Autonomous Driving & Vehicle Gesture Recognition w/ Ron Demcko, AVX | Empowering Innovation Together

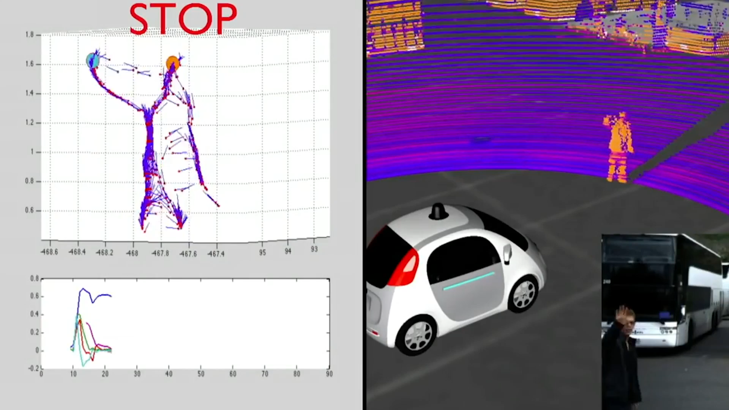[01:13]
Now we have things like gesture recognition with our vehicles. It's quite a bit different from the push buttons of years ago.
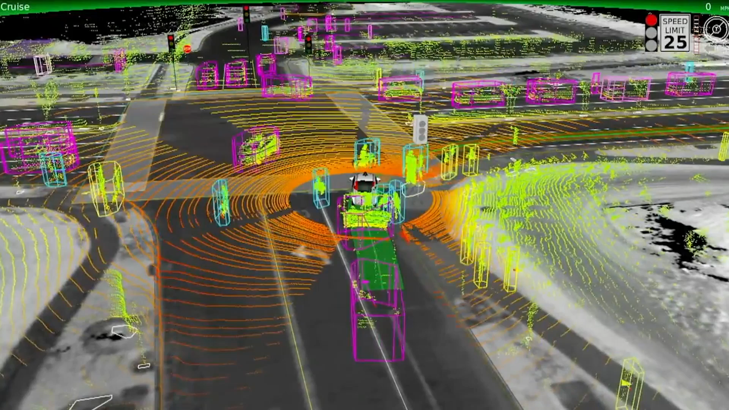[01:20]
And then at some point in time, we'll even have driver recognition to see the state of the driver, whether they're drowsy or not.